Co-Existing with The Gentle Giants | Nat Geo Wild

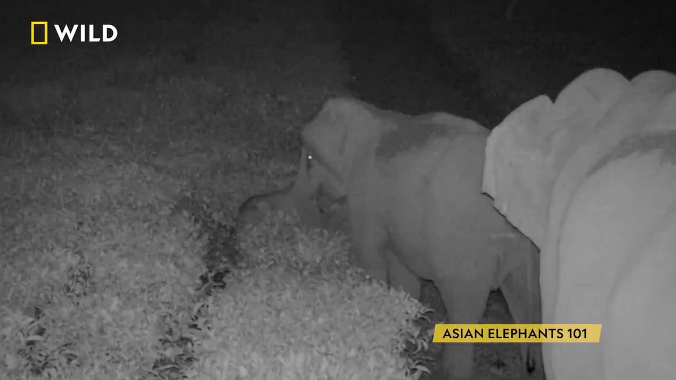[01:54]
When night falls, it's a bit more peaceful. This little one is exhausted, so he rolls on the ground. His brothers hover over the baby, standing guard as they cool off. After a short break, they move on. Meanwhile, it seems these two juvenile tuskers have been alerted by something. They scan the place and keep walking. They have to remain vigilant every step of the way.